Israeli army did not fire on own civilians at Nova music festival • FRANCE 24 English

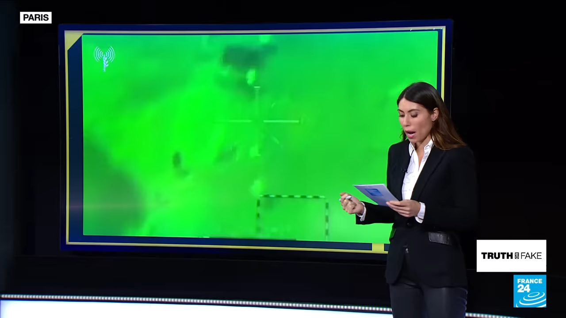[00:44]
And it seems to show an IDF pilot shooting at targets on the ground from an Air Force helicopter.